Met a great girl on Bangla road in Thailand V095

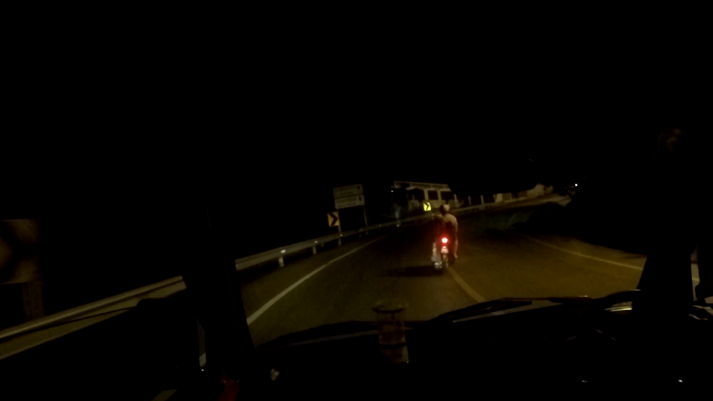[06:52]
Driving in the middle of the road is not cool. You're supposed to drive on the left.
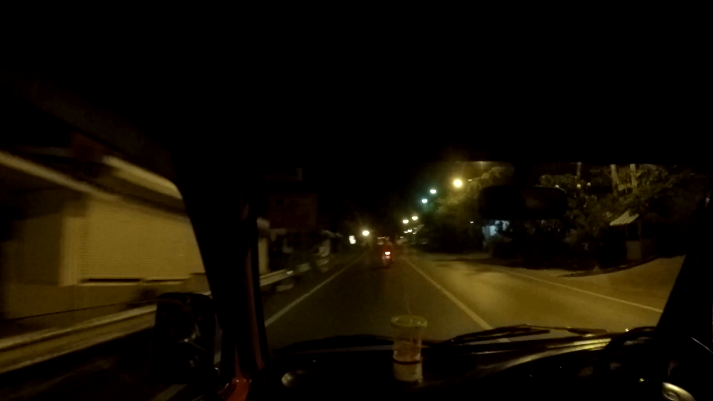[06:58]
These people are endangering their own lives.